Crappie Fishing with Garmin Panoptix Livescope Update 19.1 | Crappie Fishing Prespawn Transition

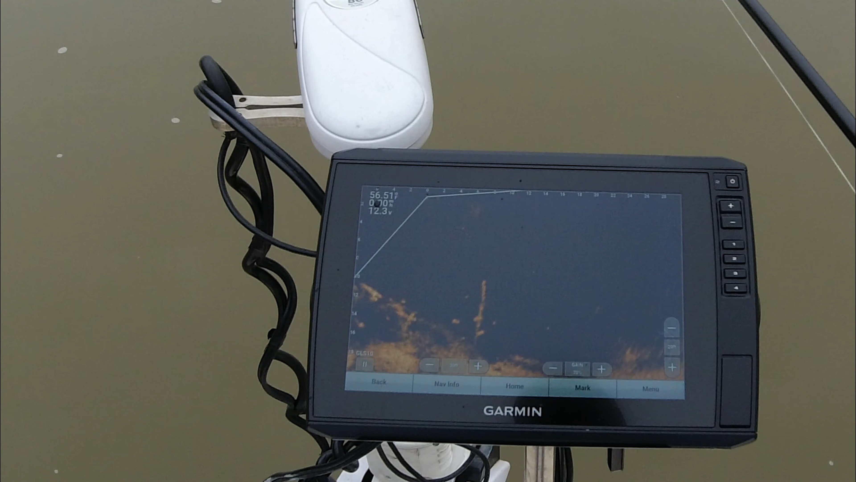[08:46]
the fish really stood out even in stumps and super thick structure. Smaller structure like this or slim structure that stands up off of the lake floor, this update will work fine. But it's like I said earlier, most of what I fish is stuff that's really close to the lake floor,
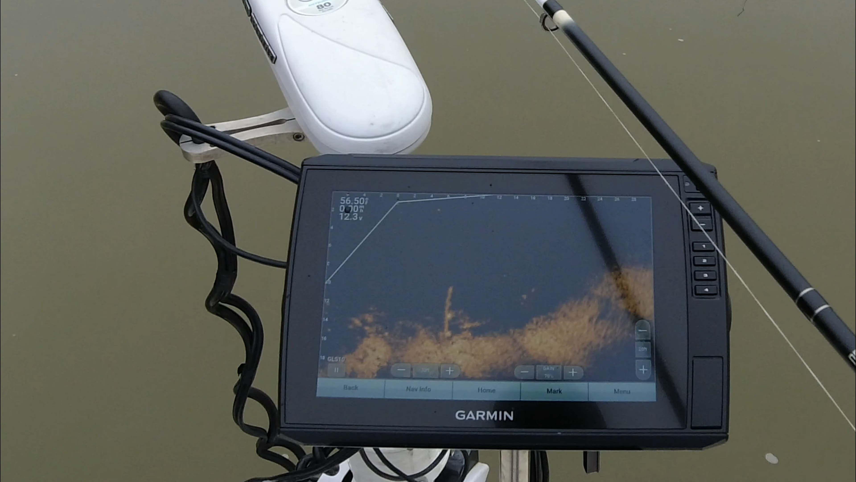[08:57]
stumps that are, you know, a foot or two high off the lake floor,
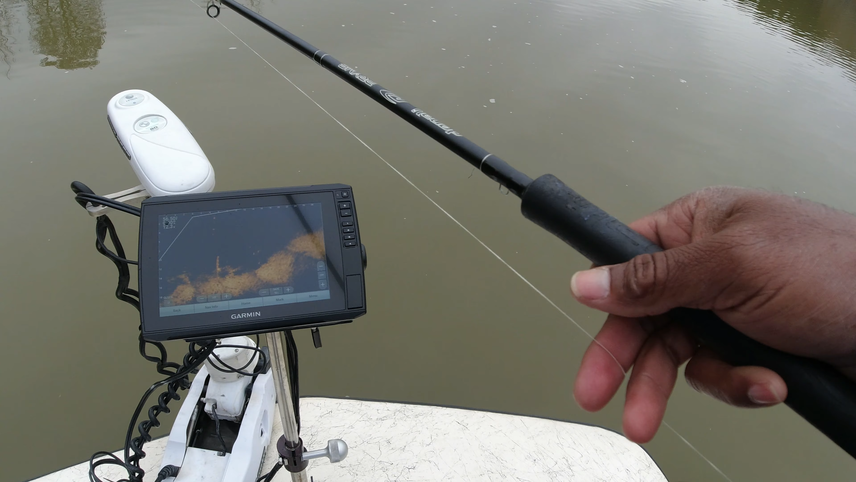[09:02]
and this unit does not perform well with fishing structure like that.
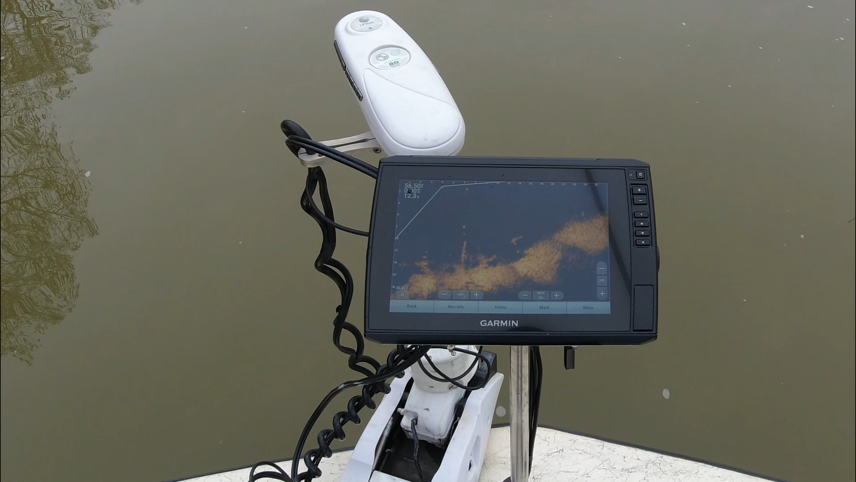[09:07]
And we got a lot of scans left, so you guys sit back and take a look and see what I'm seeing with my unit.
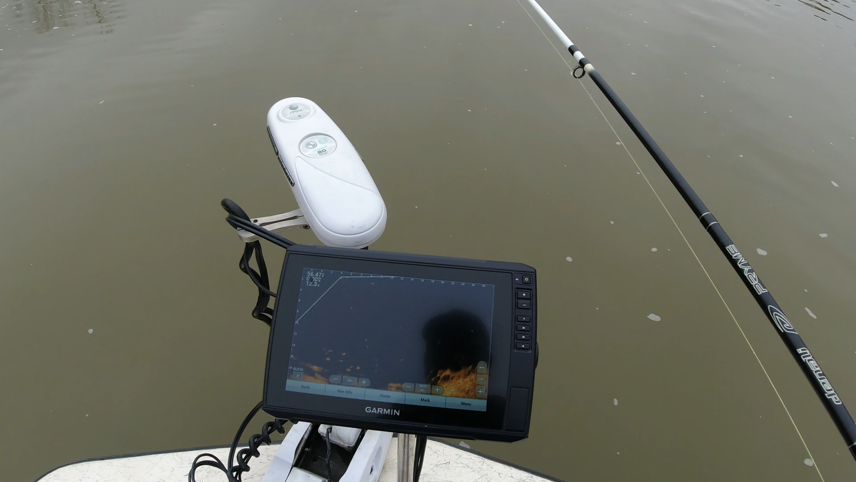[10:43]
I'm a full-time crappie guide, and I see the reaction that my clients give me when my unit is dialed in. And I'm working really, really hard. I've been spending a lot of time out on the lake to get my unit back to where it was.
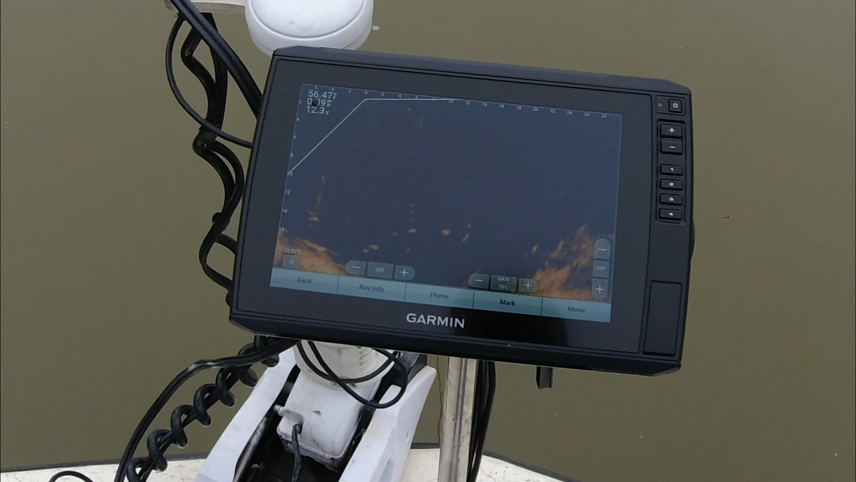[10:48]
This pile here is one that's a little bit thicker,
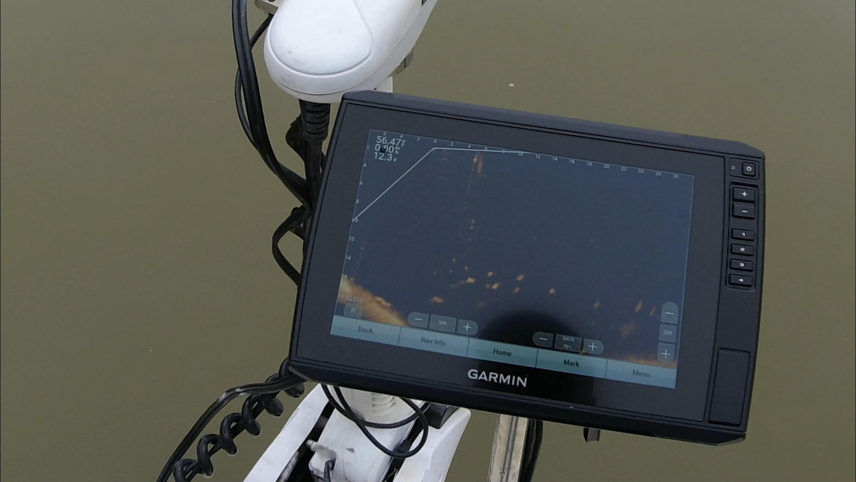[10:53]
and you'll see that it is really hard to determine the structure from the fish.
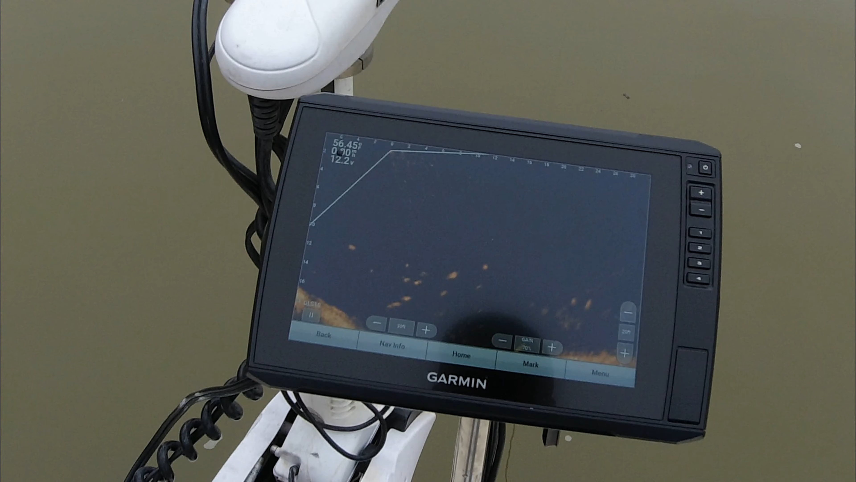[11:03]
And this is one of the issues that I'm having is I fish a lot of stuff that get kind of gnarly, and not being able to see that crappie give a lot brighter return than what the structure is a major problem for me. But it's like I say, I tinker with this unit a lot. I did the settings reset. I did the sonar reset several times, and just start brand new.
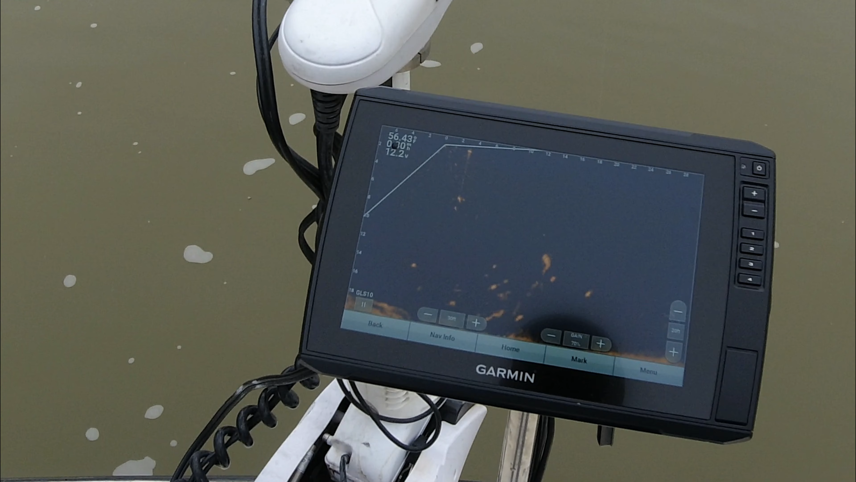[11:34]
And I just haven't found the settings that I would be totally happy with.
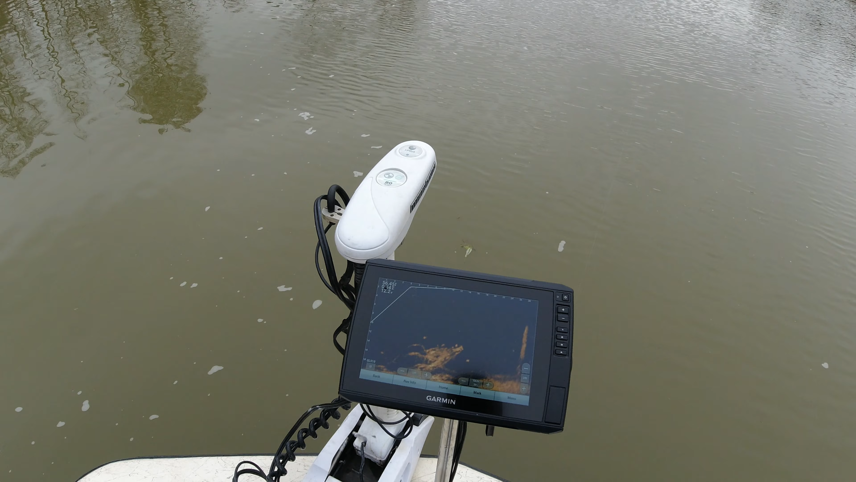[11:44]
But it's like I said, this unit is very fishable where I have it at now. I'm still not satisfied. I won't stop until I get what I want.
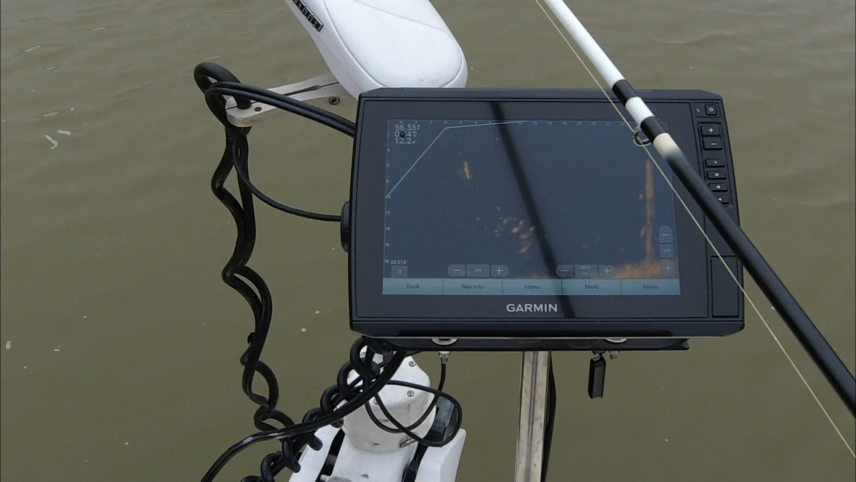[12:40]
Yeah, that's a bunch of little ones.